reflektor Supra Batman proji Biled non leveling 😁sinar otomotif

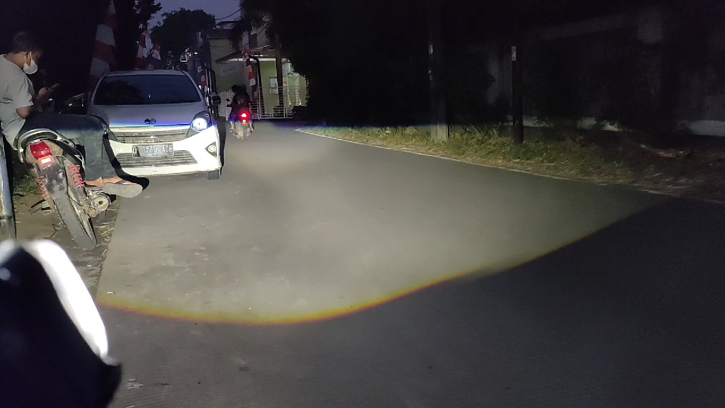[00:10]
Oke, ini dia ya, cahaya sedikit. Nanti di belakang kita tunjukkan kembali dari sniper UPS-nya ya.